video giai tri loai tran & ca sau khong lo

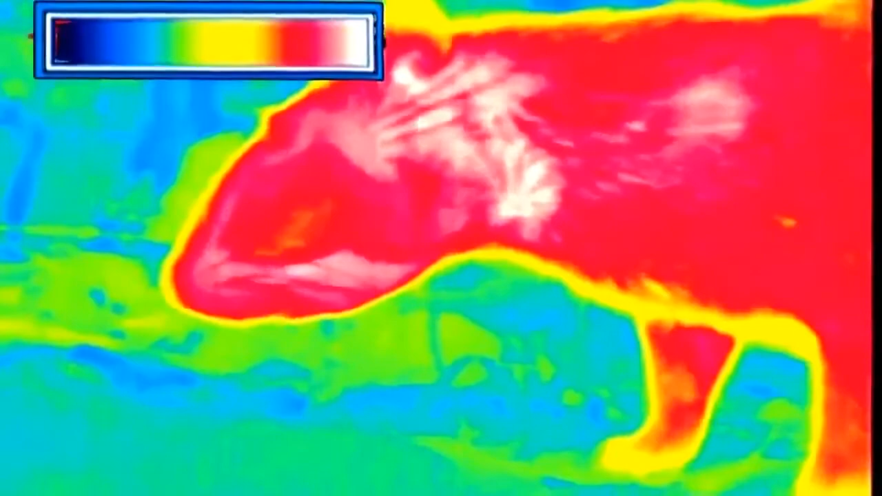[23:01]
Peut-être distingue-t-il le paca comme à travers une caméra infrarouge.